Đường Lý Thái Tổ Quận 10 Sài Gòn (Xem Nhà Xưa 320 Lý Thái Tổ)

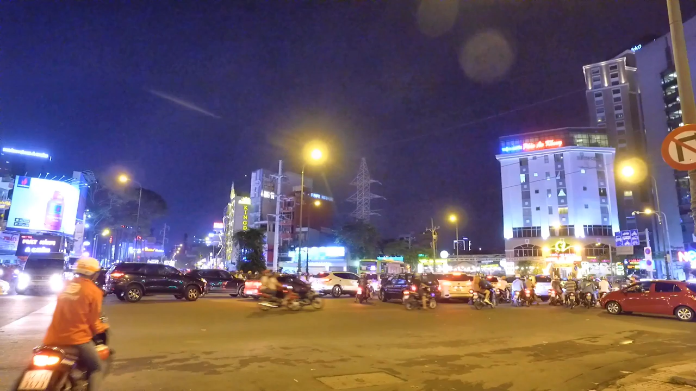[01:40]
Xin chào tất cả cô chú anh chị và các bạn Hiện tại chúng ta đang đứng ở đây là ngã 6 Cộng Hòa năm xưa Và bây giờ là ngã 6 Nguyễn Văn Cừ, Nguyễn Thị Bình Khai, Phạm Quý Chánh, Lý Thái Tổ, Hùng Quân, Trần Phú
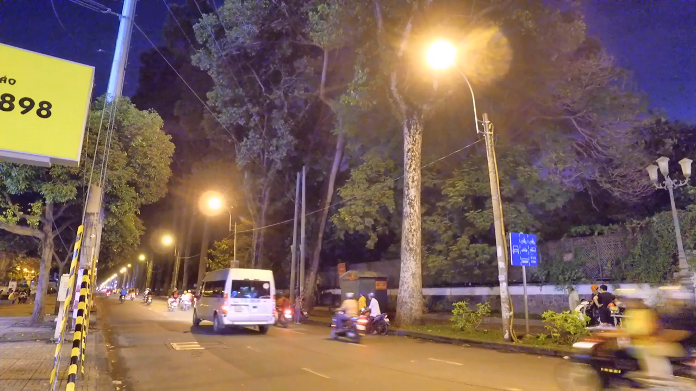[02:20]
Đi thẳng con đường này chúng ta sẽ đi đến Thượng Kiều, Thượng Kiều Lá Gia, Thượng Kiều ngày xưa Và ngày nay đó là Garden Mall Và đi ngang chợ An Đông luôn ha
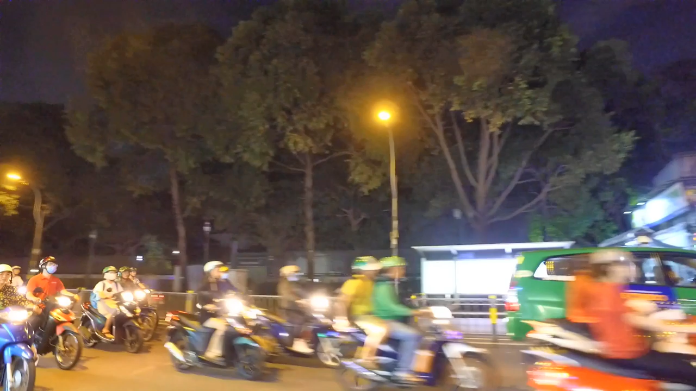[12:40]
Bạn thấy không có nhà hả Và khi đến đây Mình mới thấy được hình ảnh của những căn nhà nè Cũng nãy là mặt tiền của Khu Việt Thự đó